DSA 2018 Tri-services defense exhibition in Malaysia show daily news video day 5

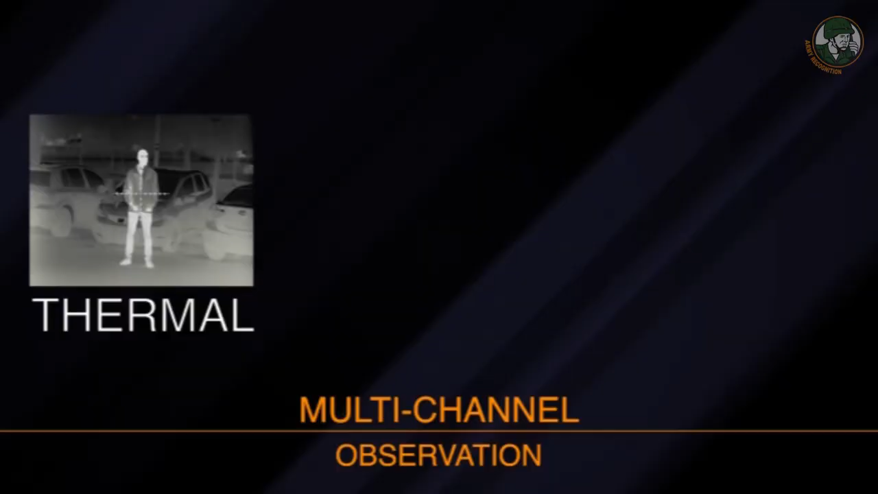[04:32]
So you can select and work in day mode, night mode, thermal imaging mode, and also there is a unique mode called fusion.
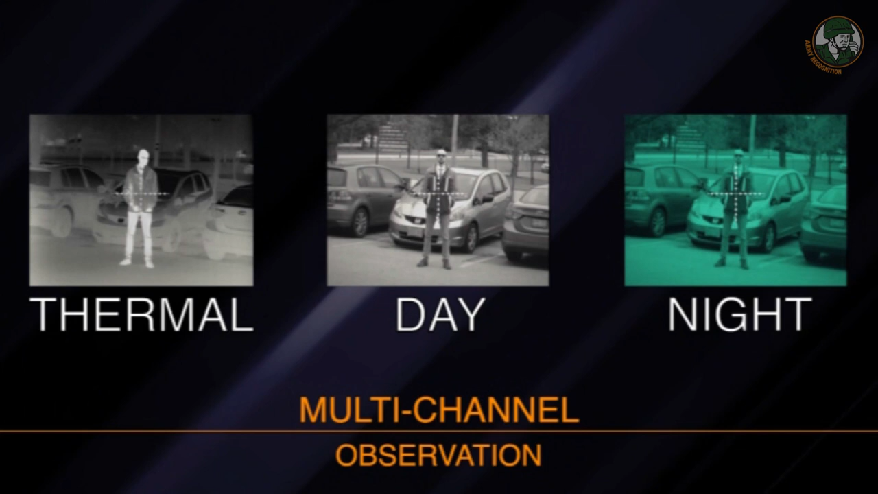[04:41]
So what it does, it's a superposition of thermal and visible near infrared images all in one.